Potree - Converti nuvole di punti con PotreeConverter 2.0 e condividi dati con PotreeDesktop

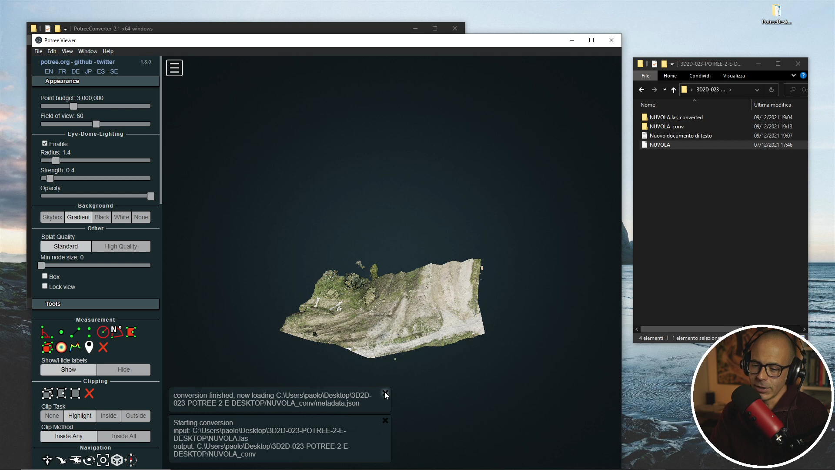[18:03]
ti dice, ok, la conversione è finita e ho caricato la nuvola di punti.
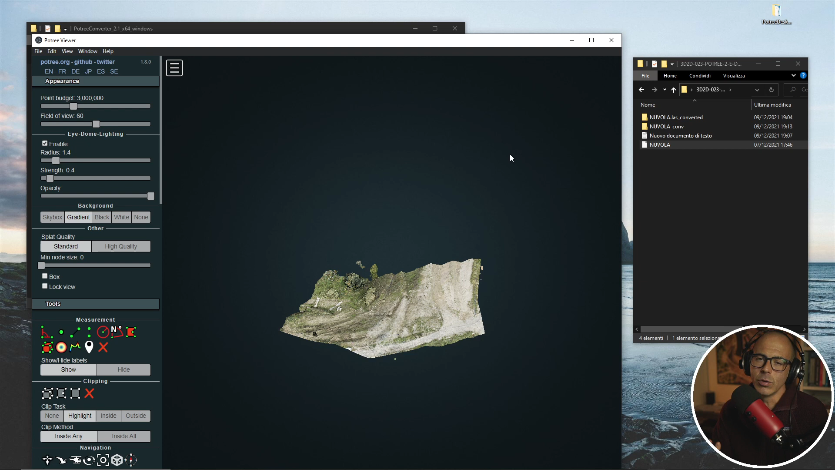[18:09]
Se la nuvola di punti è grossa, aspettati di aspettare, di dover aspettare parecchio tempo.
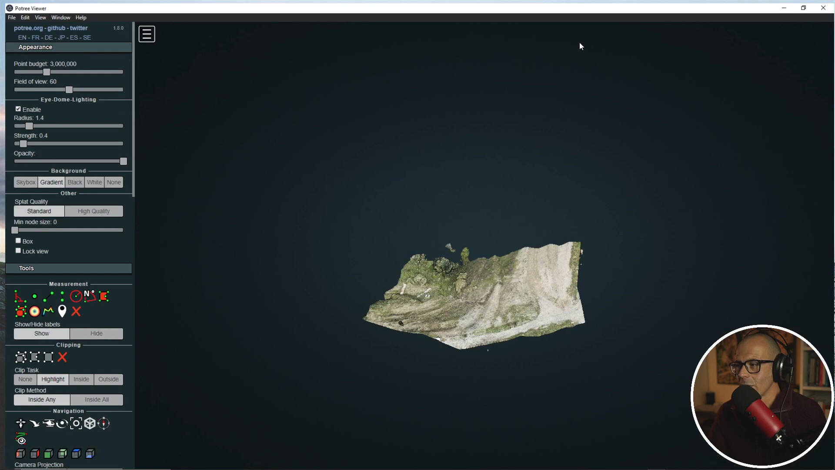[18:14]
Una volta che questa cosa è finita, hai la nuvola di punti nel formato legato,
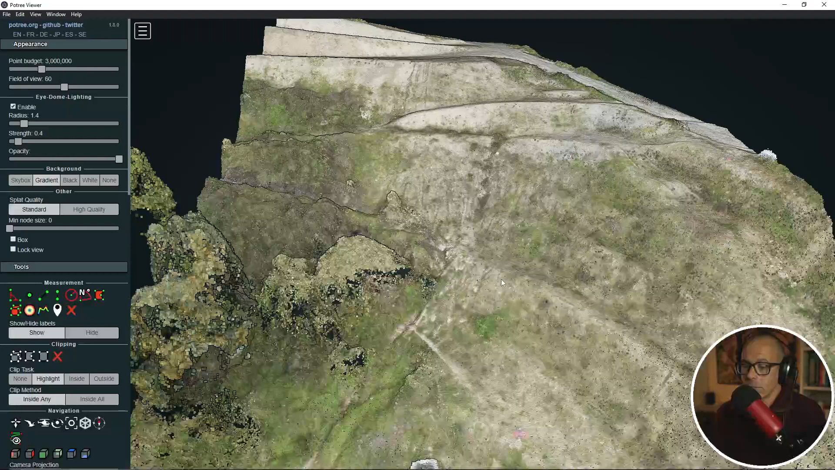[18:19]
leggibile da Potri, dentro Potri Desktop, Potri Viewer Desktop e ci puoi fare tutto quello che si fa normalmente con la nuvola di punti dentro Potri.
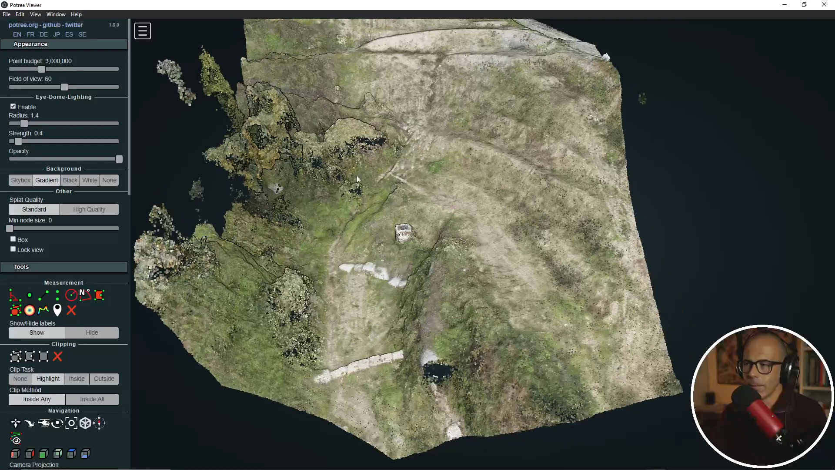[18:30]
Quindi posso misurare le coordinate, questa è una nuvola già referenziata, posso prendere le distanze, posso misurare dei dislivelli tra le balze, posso tracciare dei profili
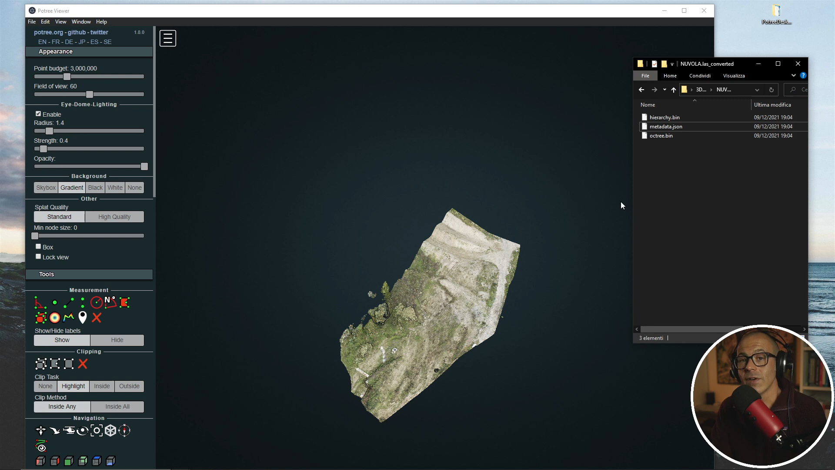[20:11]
e devi aspettare un po' di tempo.